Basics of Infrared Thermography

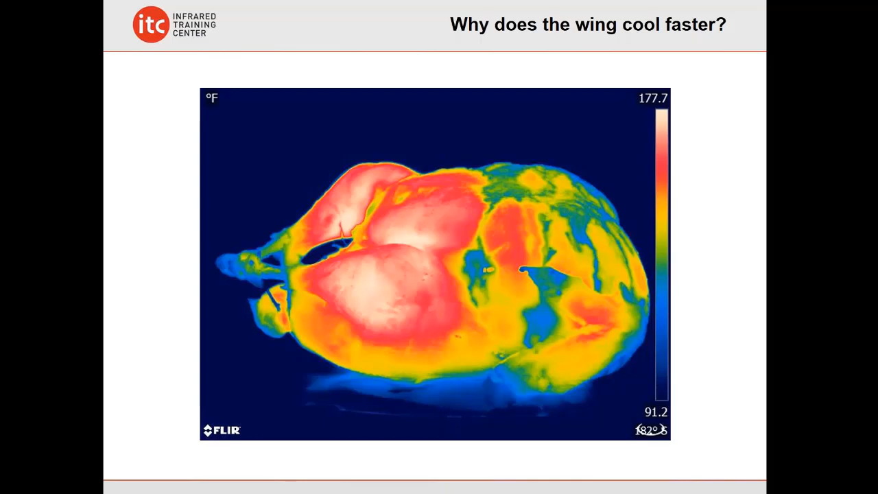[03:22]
On screen: scale top 177.7°F, scale bottom 91.2°F
There's less moisture, less heat capacitance. So things that have a lower heat capacitance warm up very quickly, but also cool off very quickly. Things with a higher heat capacitance stay warmer longer. And this is how we can do things like a moisture inspection or look at levels on a tank or a vessel or a silo. For those of us that are new to thermography, you might not realize, again, the cameras, we don't see color. Color doesn't matter. Color is not something that affects us necessarily. We just see the heat radiated by objects. Color is a visible light concept. The flag here on the left, however, in direct sunshine does look different thermally because the sun does affect different colors differently due to the broad spectrum of radiation coming from the sun heating up darker colors more than lighter colors.
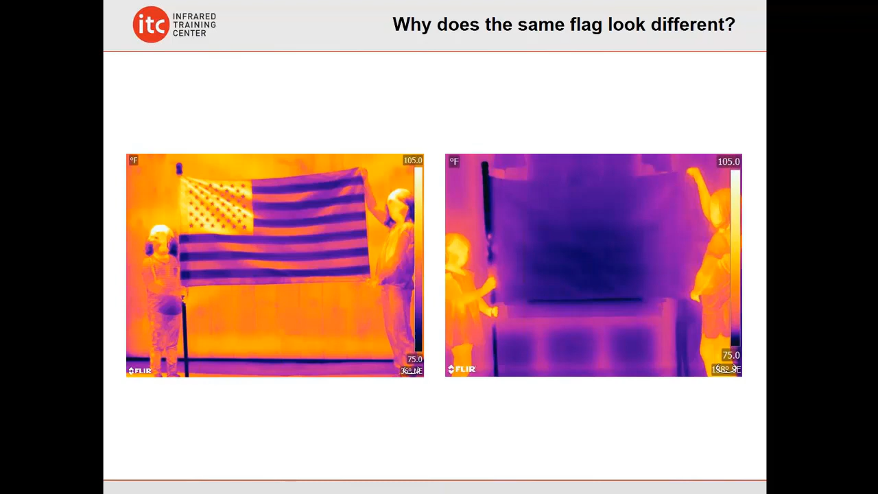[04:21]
And so we see a difference there. And this is another thing that can be difficult for us as new thermographers is sometimes, wrap our head around, that there's differences sometimes and yet other times there are not. Something such as snow and ice give off infrared radiation. Anything above absolute zero radiates some amount of heat. We're making snow here at a ski resort up north. And what we see here, thermally, looks pretty remarkable. We've got warmer, brighter, darker, cooler, and the snow shows up as warm.
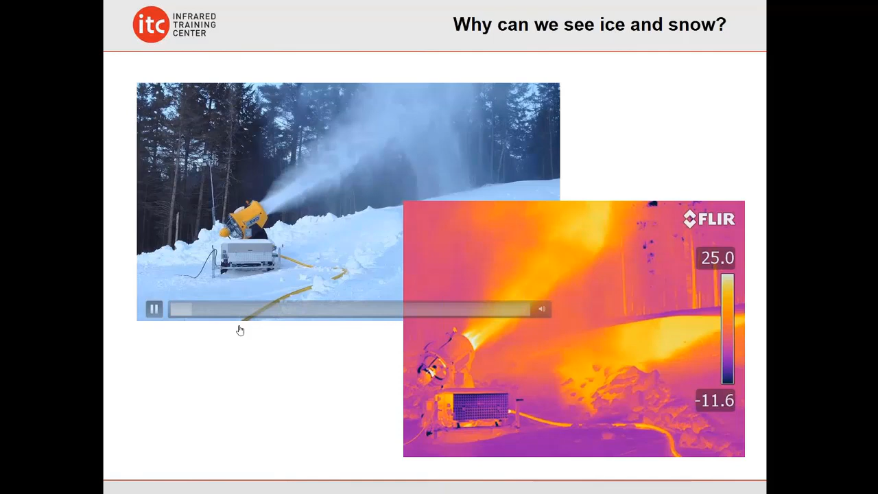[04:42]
Well, it's really only about 25 degrees Fahrenheit. But the thing is that we still see these patterns of heat, even with ice and snow. Things that are wet evaporate. I mean, that's how I know it's time to change the diaper, thermally, because we can see that evaporation showing up in this particular situation. But these patterns, again, that are invisible to the naked eye will show up thermally in the right conditions.
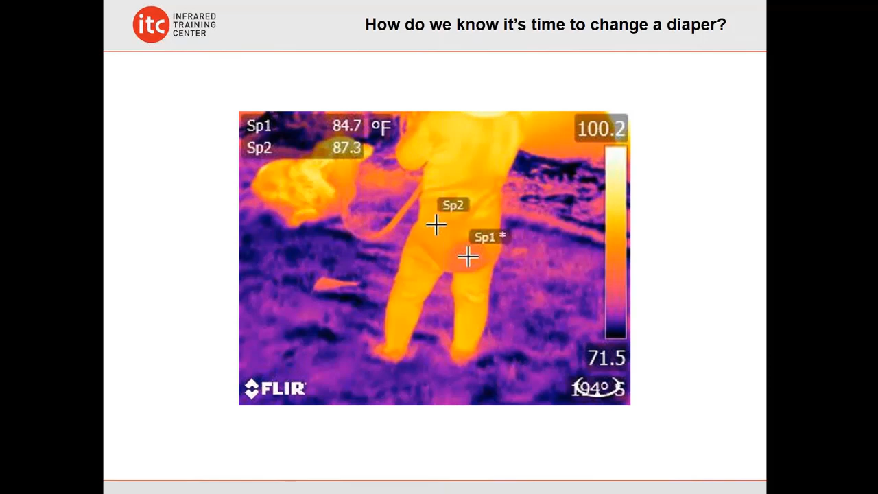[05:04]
So these are, again, concepts of heat transfer that we talk about in Level 1, but just sort of an everyday type of example. Probably the biggest thing for thermographers that we encounter are issues with emissivity. Not all objects radiate heat the same. Emissivity is the efficiency with which an object can radiate that thermal energy. Why does the grill look so cold here? Well, it's really not. It's actually the same temperature. There's two spots here. On the right, where it's a flat, black, painted surface, it's over 300 degrees. On the left, shiny metal appears to be only 90 degrees.
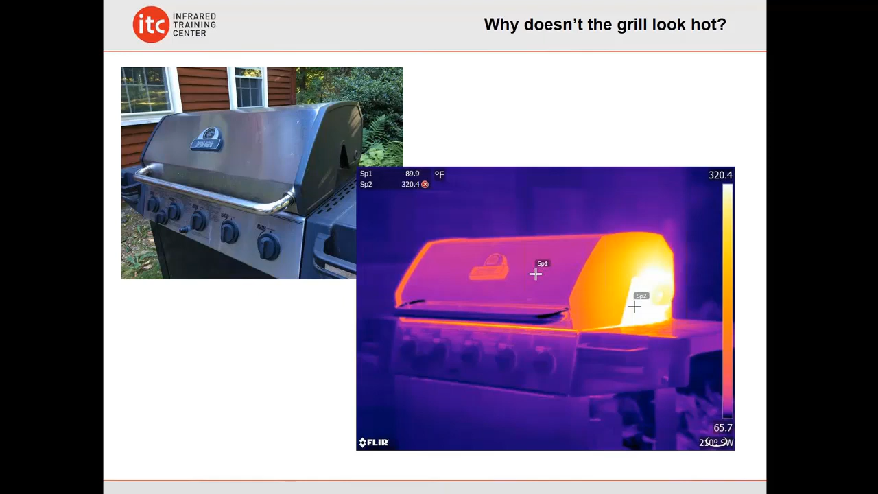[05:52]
It's because these cameras see the radiation coming from objects. And if there's less energy being emitted from that shiny metal surface, it's going to appear to be cooler than it really is. And this is one of the biggest issues that we face with them as thermographers is that shiny metals do not radiate their heat signatures well at all. You know, with infrared, we think of things like in television and the movies where IR is utilized to see through buildings, see through walls, and see through a variety of different things. While the reality is quite different, we can't see through most objects that we're looking at with an infrared camera, such as a window. It's not transmissive to infrared radiation, especially in long wavelengths. And so things that are visually transmissive suddenly become thermally opaque.
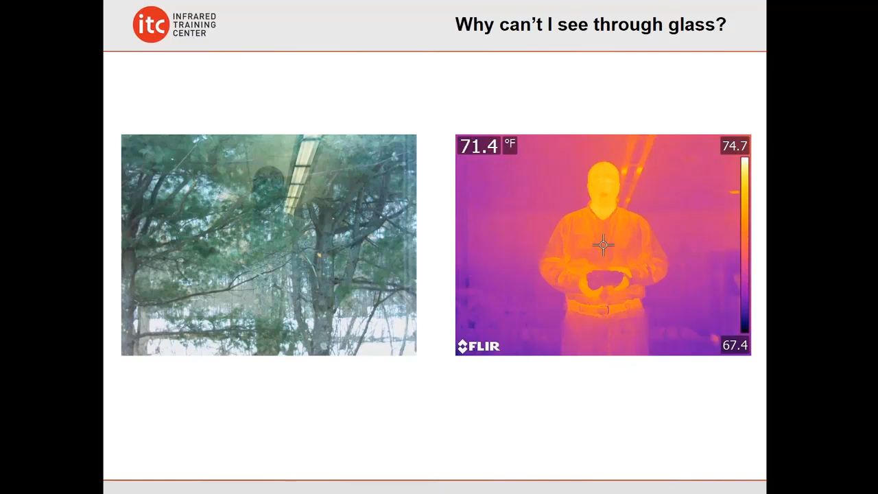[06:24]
On screen: spot 71.4°F
Another thing that we need to understand is thermographers. And at the same time, that glass can also be a little bit reflective. And that will show up here on the right with my body heat reflecting off of that surface. And at the same time, we can see through things like smoke with infrared thermography. That's why it's used in things like firefighting applications. That smoke is transmissive to infrared radiation, even though the visible light is not. So things that, again, that we assume visually don't necessarily translate to the thermal.
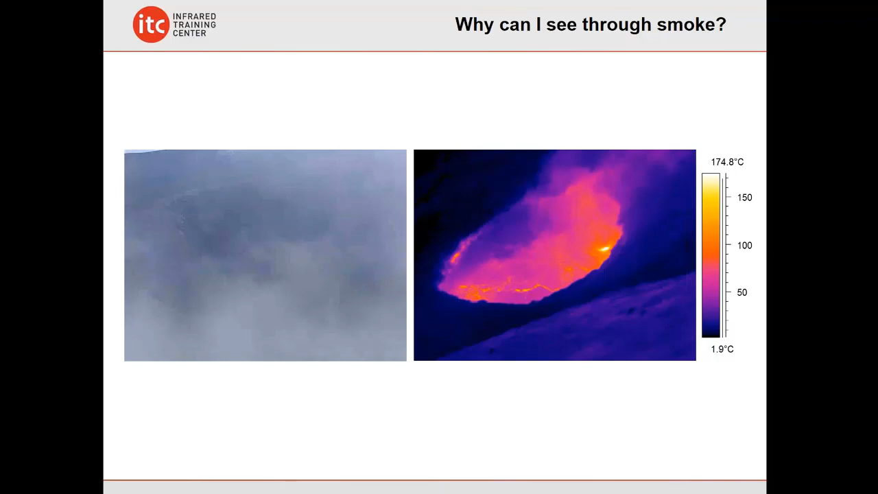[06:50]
On screen: scale top 174.8°C, scale bottom 1.9°C
Even on a hot summer day, the sky is still quite cold. And we can see that thermally here in this example. It's because we're really not looking at the temperature of the air. We don't see air with infrared. We're actually peering into outer space. And clear sky is actually really cold. So day or night, you've got cold with the sky here.
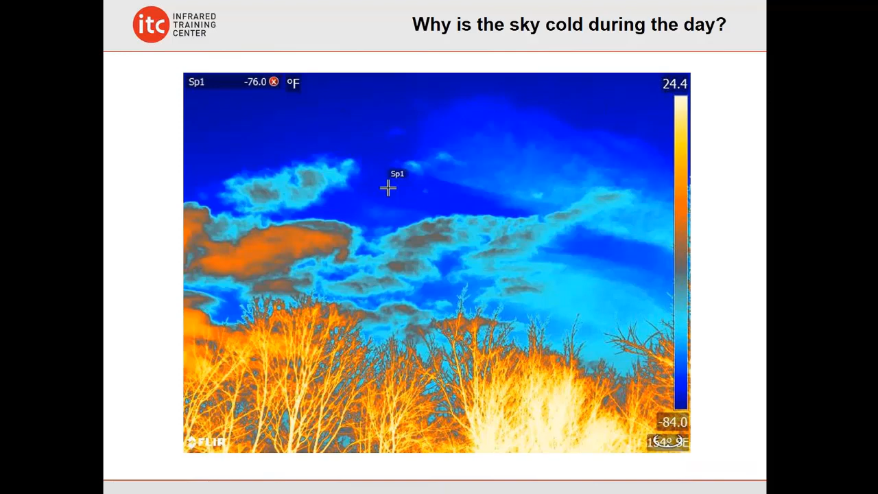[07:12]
On screen: spot -76.0°F
And that obviously is something that can affect us if we're doing outdoor inspections. And we talk about this in our Level 1 classes with a very cold thermal background that can affect the patterns that we see on a surface. And even then, the sky is not 100% transmissive. A clear sky will show different temperatures because as we look through a thicker bit of atmosphere, there is some attenuation of that radiation signal through the air. And so there is some absorption that does occur. And what we can see here over great distances is that the sky actually does have a little bit of a thermal signature as well.
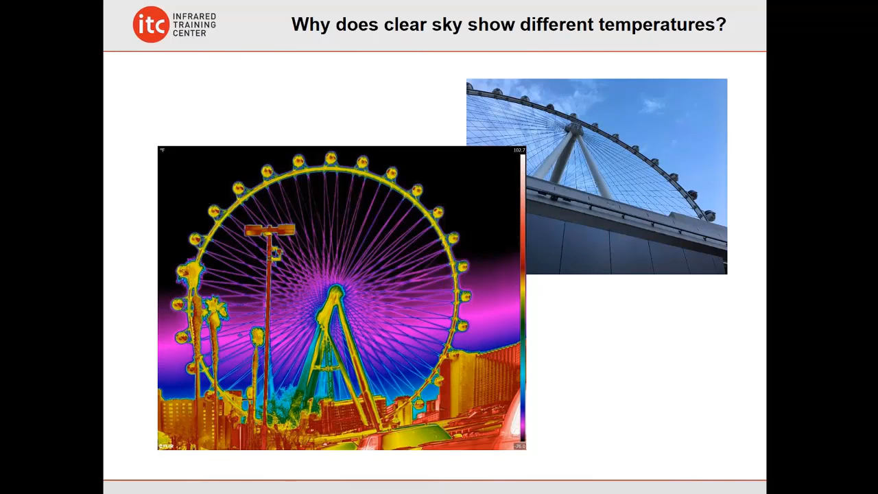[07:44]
But these are, again, sort of everyday life concepts that we look at with thermography and things that, you know, you're going to start to sort of notice and discover as you go through your thermal world. Resolution is a big thing that we talk about in our Level 1 thermography training classes. How far away can we see with an infrared camera? Well, you really can see as far as you want. It just depends on the size of the object and the resolution of your particular thermal imager. In this case, we actually can see the moon and make out what appears to be a temperature off the surface of the moon. So distance is something that is a concern and resolution, obviously, depending on what type of camera you have.
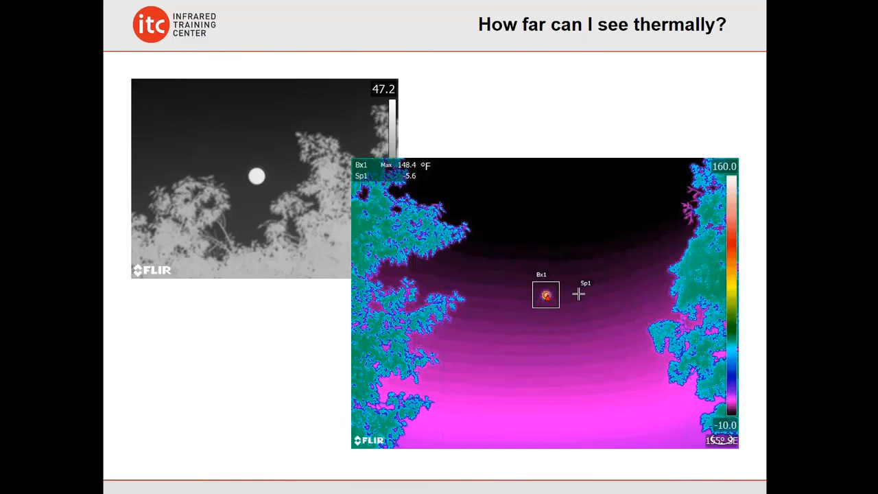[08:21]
On screen: max 148.4°F
But pretty unique here and pretty cool to look at. If you have a chance to do that, if you have a camera, definitely try that out at some point. We explore our thermal world all the time, all around us. We do training classes in a variety of different locations. This happened to be in a conference room at a hotel out in Las Vegas. A situation where they couldn't get the room to warm up. The air conditioning wouldn't shut off. Turns out the coffee pots were situated underneath the thermostat here on the left-hand image,
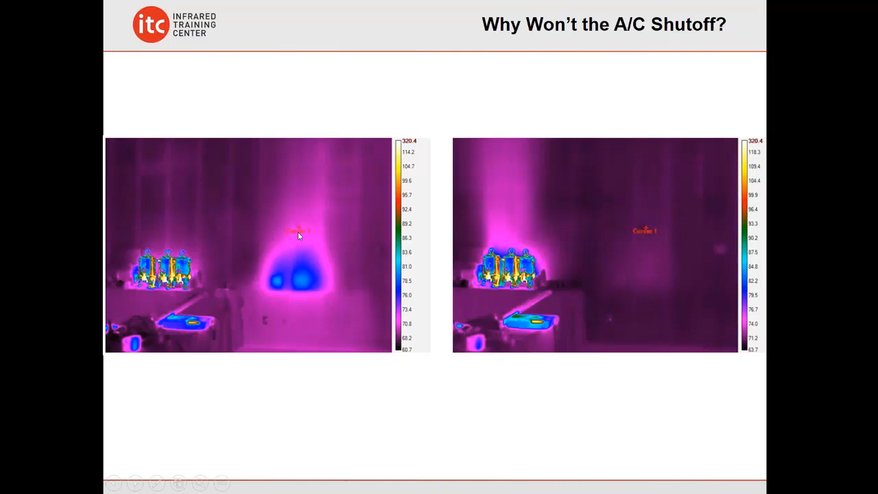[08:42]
causing that thermostat to think the room was much warmer than what it really is. Simply moving them fixed the situation. The air conditioning was then functioning more normally. I just want to give everyone a taste of where this is applied. Now, this is by no means a summary of everything. The infrared is used in a variety of different ways.
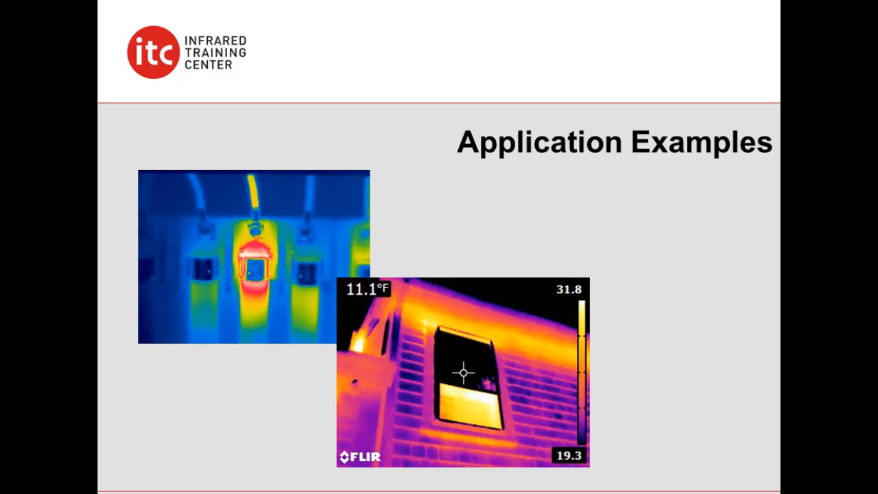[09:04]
But this is sort of some of the main focus areas that we talk about in our training classes. And for I think where many of you are probably mostly going to be working potentially with this technology. Electrical is where IR cut its teeth. Really starting back in the 1960s, looking for either hotspots, which could be a faulty connection, a high-resistance electrical connection, like we're seeing here, where it's hottest at the point of failure,
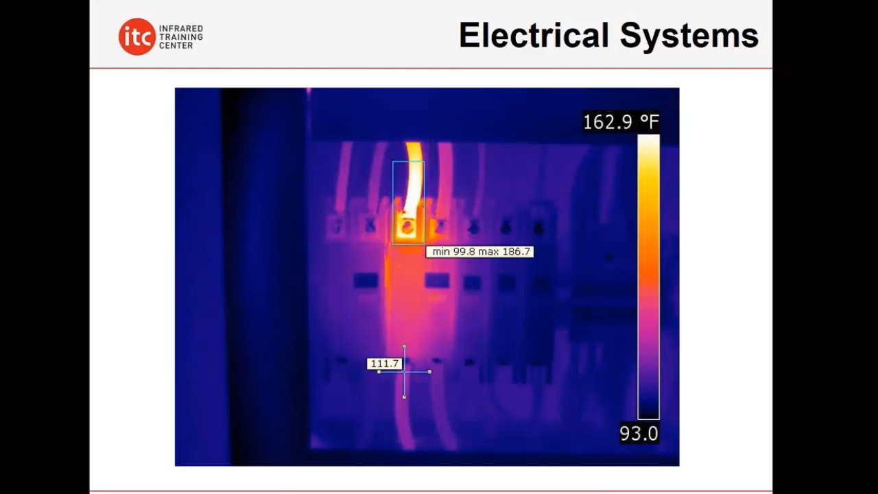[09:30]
On screen: scale top 162.9°F
or an overload, where it's actually warm throughout because it's either overloaded or there's a phase imbalance, let's say. Infrared used very successfully. This is an example of an outdoor substation showing a high-resistance electrical connection on the upper left here, this one on the right there. Seeing a difference here thermally, comparing these to the other two. And what we find is that IR is often a lot like Sesame Street, where you're basically tasked with finding which one of these things is not like the other.